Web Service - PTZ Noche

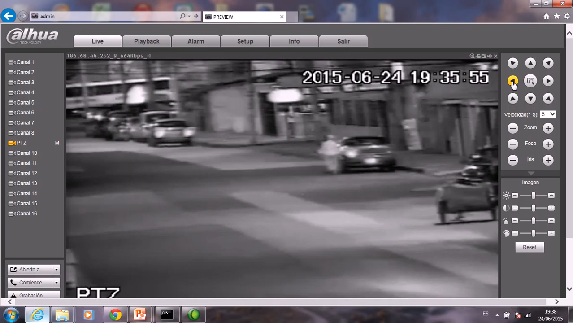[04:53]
hubiera poca luz poca luz él considera que tiene muy poca luz para poderes visualizar y lo que hace es aumentar displayar o mover sus propios leds eso es lo que está haciendo él en este momento como les comenté aproximadamente si hay unos 400 600 metros un poco más estamos lejitos hay una cuadra dos cuadras una cuadra bien
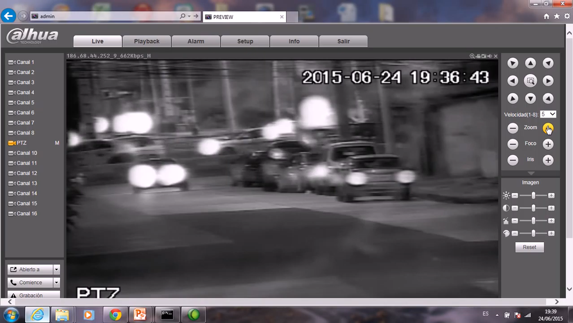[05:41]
alcance bueno si no me equivoco creo que esta es una ptc pc plus cp plus perfume creo que tiene 23 x mediante más x significa que puedo ver más exacto entonces tienes que considerar es la nitidez que tenga leds si te interesa ver de esta forma en blanco y negro cuando hay poca luz que te pueda permitir ver verdad resolución nitidez más durabilidad por supuesto también de el equipo eso todo tienes que estar analizando cuando tú